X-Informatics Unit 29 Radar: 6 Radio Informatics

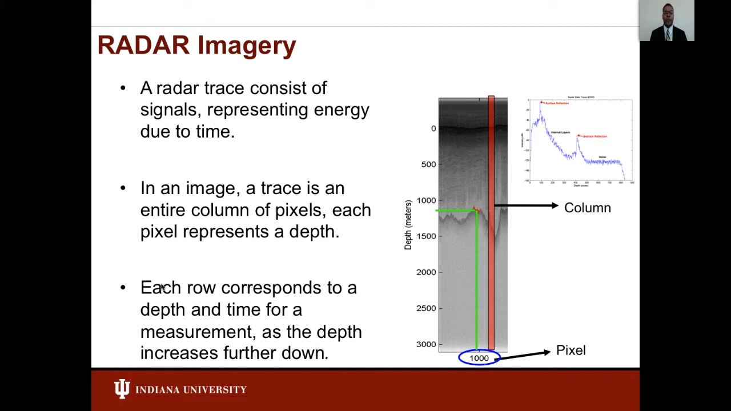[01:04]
The smaller figure shows a radar trace where the first largest reflection is the surface, followed by internal layers, and the deepest reflector is the bedrock. Layers in a radar imagery, which are analyzed by manual methods,
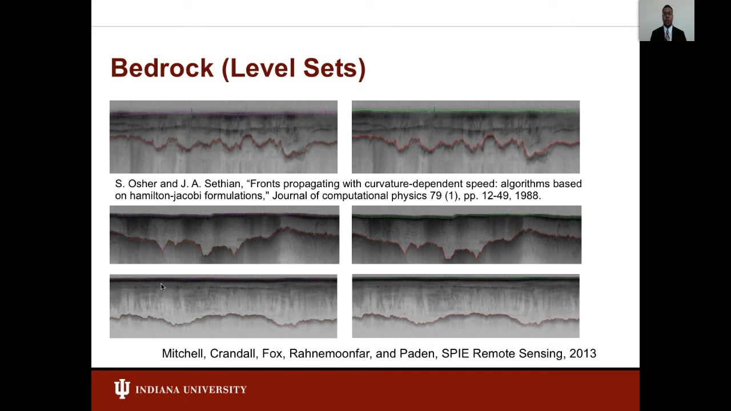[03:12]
by a partial differential equation for minimizing a cost function. As the level set evolves with time, the shape of the ellipse changes to the exact bedrock and surface topography. For detecting internal layers,